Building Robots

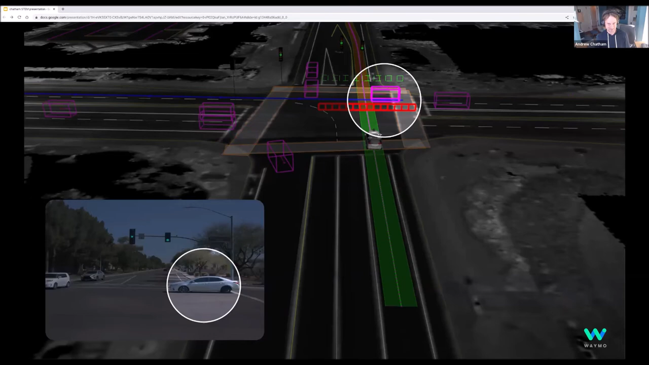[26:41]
And the reason in this case is someone is going to run that red light and we do not want to get hit by them. And so we ended up doing the right thing here. We stopped for that and we did not get hit by the red light runner. And who to them? All right.
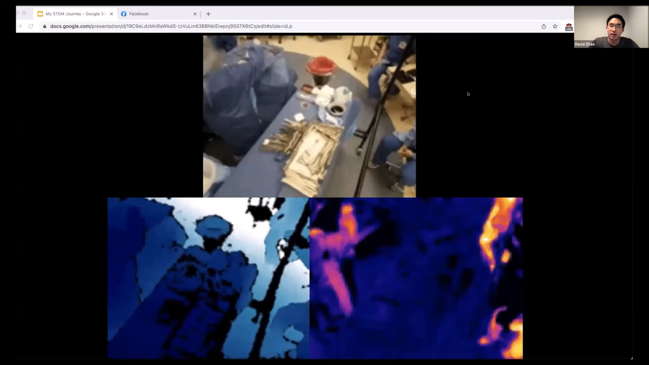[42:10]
And here you can actually see feeds from all three of those cameras during a few few frames in a real operation.
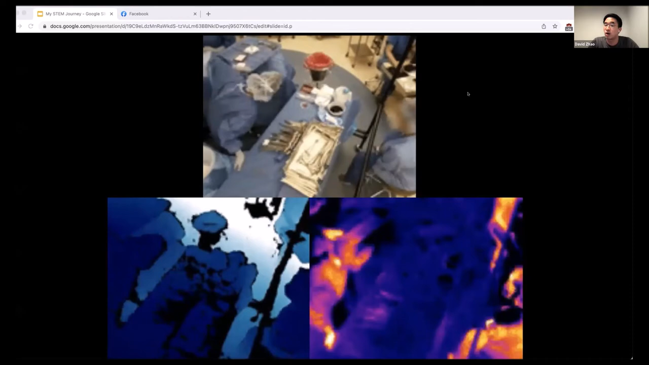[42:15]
The camera here is pointing down at the back table.
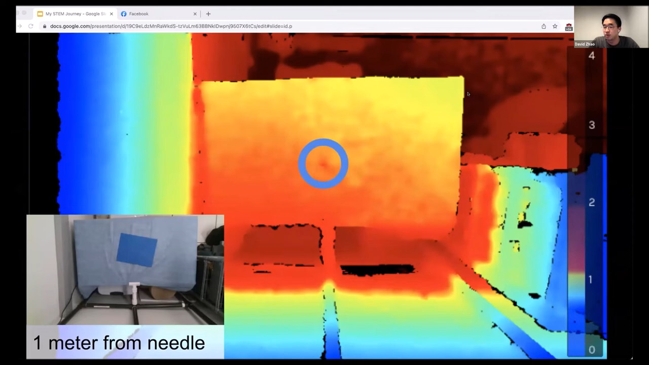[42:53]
you can actually see the faint outline of the needle in the blue circle in the middle of the screen. This is a depth image, which corresponds to the needle as shown, you can see the white string in the kind of the standard picture on the bottom left here. So now turning to the data, we first collected and hand labeled kind of roughly 5000 RGB images of five common surgical items.